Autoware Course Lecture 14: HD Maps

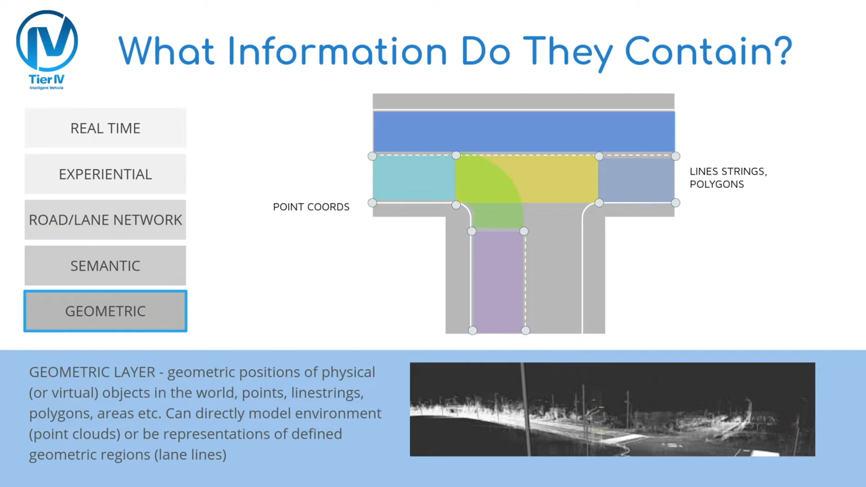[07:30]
They can model such things as the physical position of lane boundaries, as shown in the T-intersection example, or they can be dense point cloud maps representing the structure of the environment, as shown in the bottom image. The semantic layer attaches semantic labels to the geometric primitives to give them meaning.
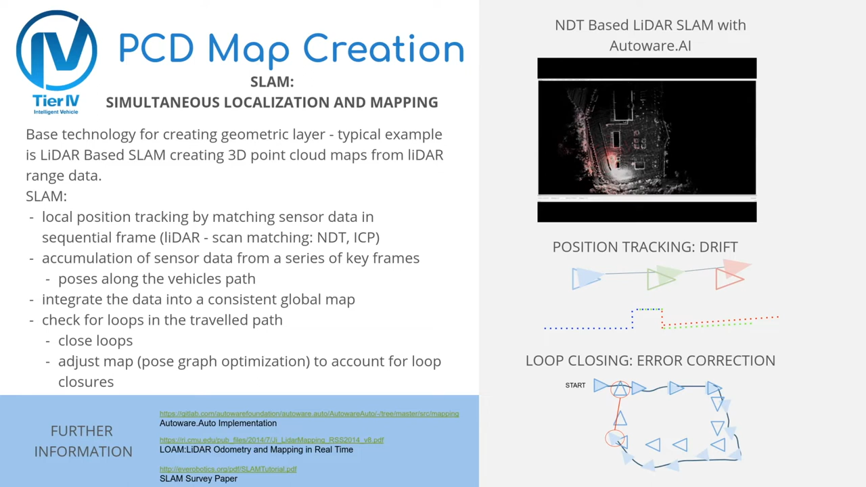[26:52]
Further information on SLAM can be found in the links presented at the bottom, including a link to the ongoing implementation of LiDAR-based SLAM in Autoware.Auto. Creating semantic HD maps automatically is a much harder problem.
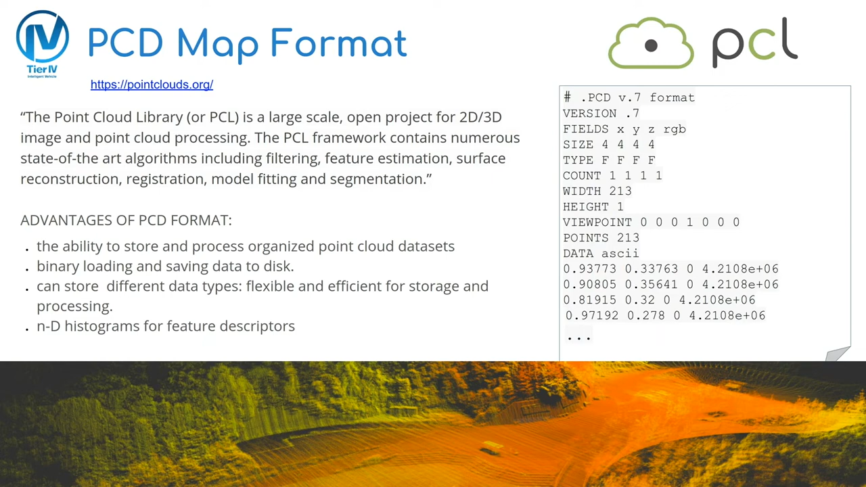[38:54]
At the bottom of the slide, an example of a point cloud from Map 4, a subsidiary of Tier 4, shows the rich environmental structure that can be represented using such maps. Lanelet 2, the semantic map format, has already been described by Brian in the first half of this lecture.
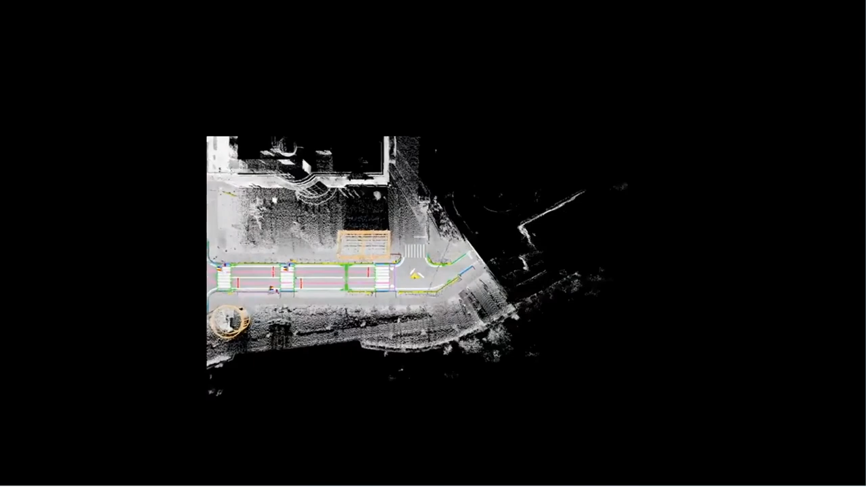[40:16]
I will now show a short video of an example of the two types of maps being used in conjunction to represent
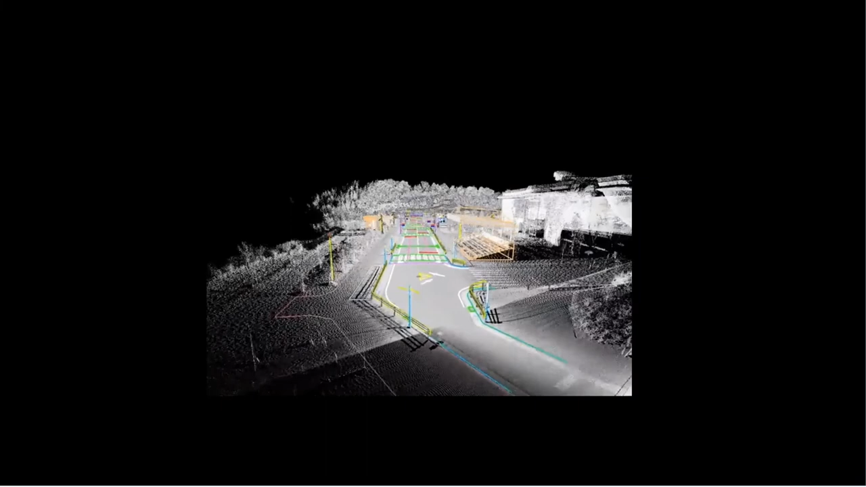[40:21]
an environment within which autonomous driving can be performed.
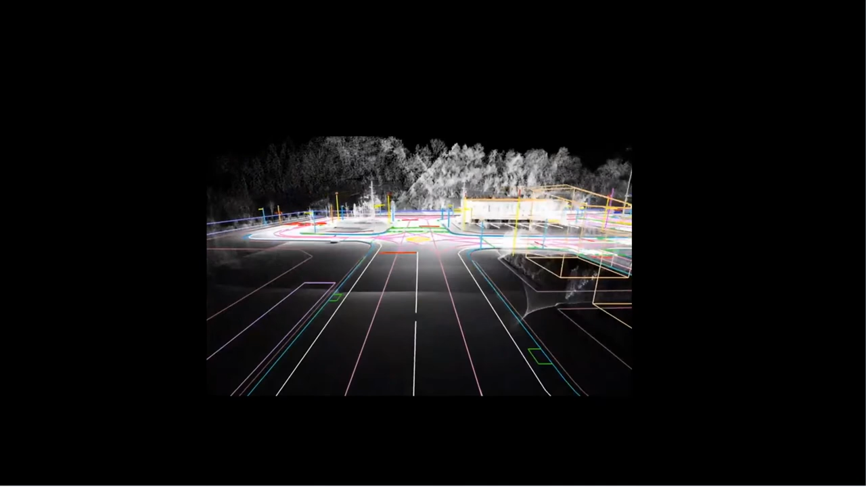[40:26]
This is an older video with point cloud maps and the older ISON technology format semantic maps,
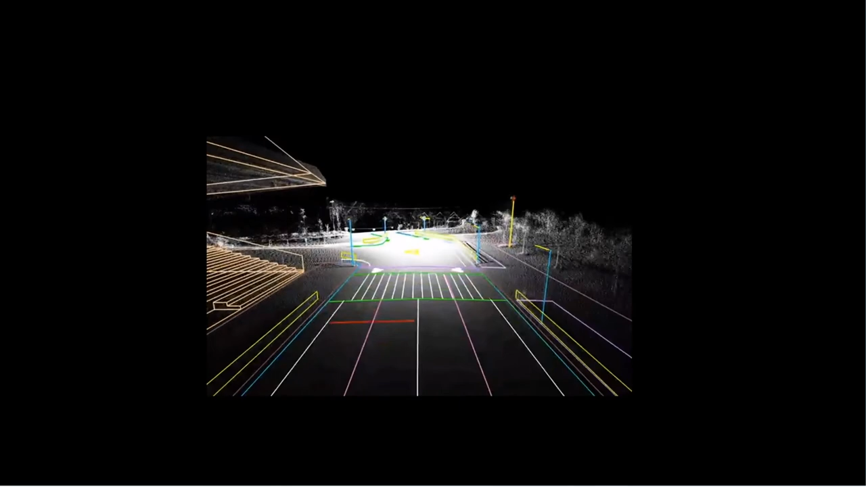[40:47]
and pedestrian crossing can clearly be seen from the colored primitives contained within the semantic map.
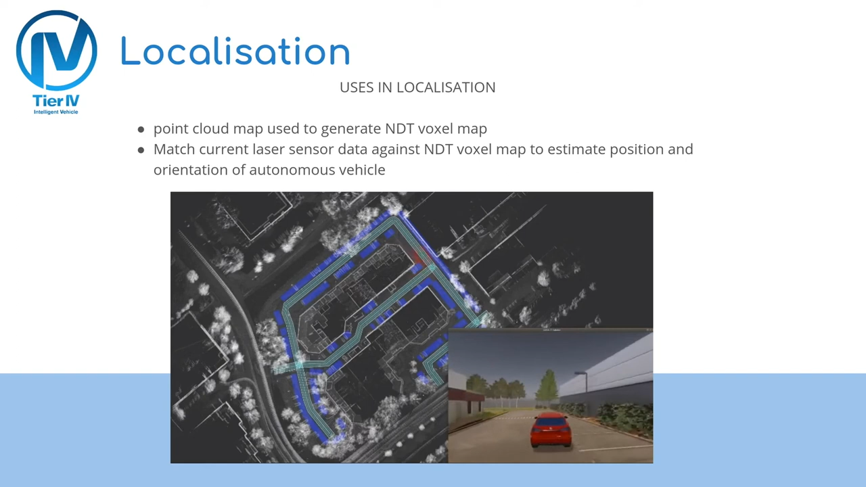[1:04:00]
Here, Autoware is matching the red LiDAR data against the NDT map constructed from the white point cloud. Here is a simple example of using the HD map information to aid perception. In the example, the car is approaching an intersection which is controlled by traffic lights. Using the localization estimate, the system knows the relative position between the vehicle's camera frame and the position of the traffic lights in the semantic map.
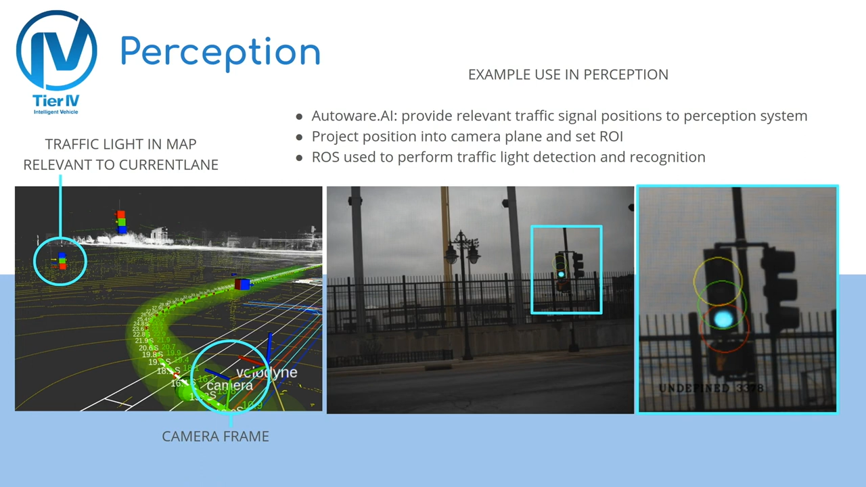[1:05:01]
On the right, the projected position of each traffic light has been overlain on the image. Planning is an obvious example of how HD maps can help autonomous driving systems to plan a path to follow.
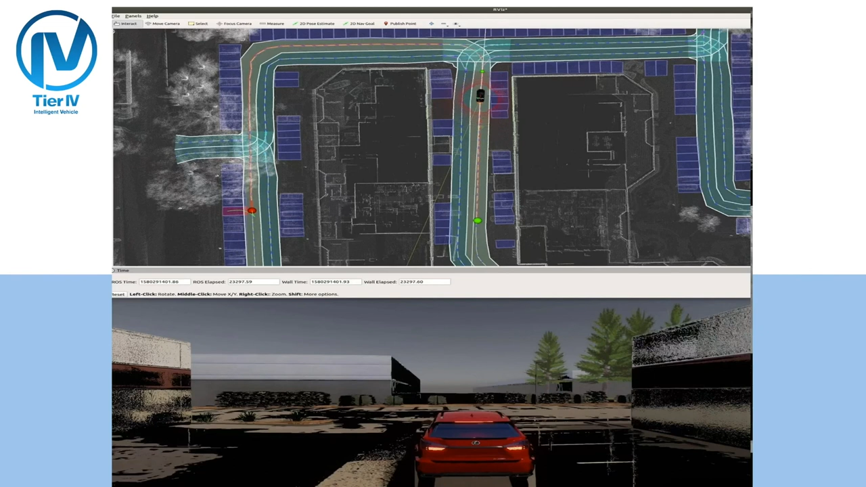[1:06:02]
In this example, simple planning from the current location to a parking spot is demonstrated.